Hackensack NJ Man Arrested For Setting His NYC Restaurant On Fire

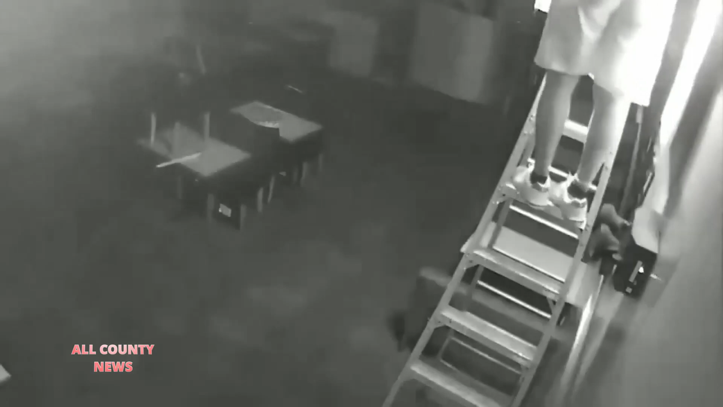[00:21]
Video released by the FDNY shows Rajah climbing a ladder and lighting a fire on the ceiling of the eatery.
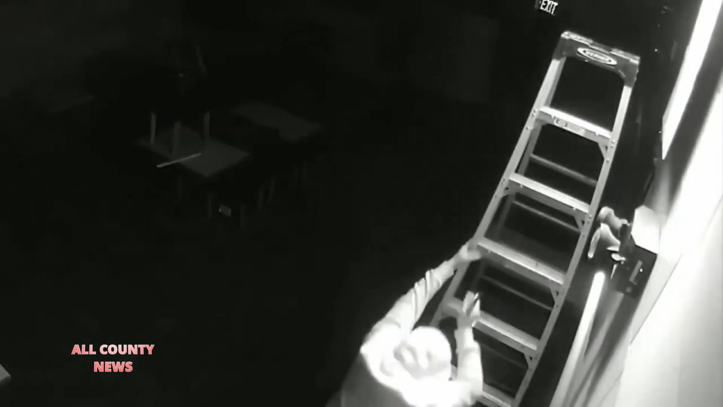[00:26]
He is also seen pouring a liquid on tables and chairs, setting them ablaze. He ran off after the incident.
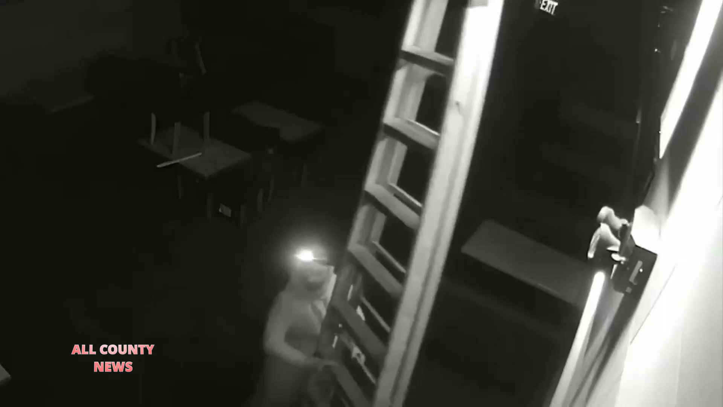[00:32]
Firefighters responded to a report of a gas odor inside the restaurant around 10.15pm, at which time the building's sprinkler system had already extinguished the flames. No firefighters or civilians were heard.
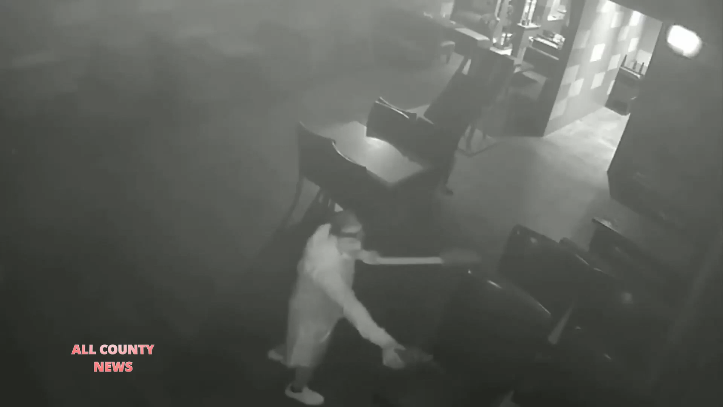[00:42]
Fire marshals determined that the fire was suspicious, and Rajah was arrested following an extensive investigation conducted by the FDNY and the Strategic Explosive and Arson Response Task Force of the Bureau of Alcohol, Tobacco, Firearms, and Explosives.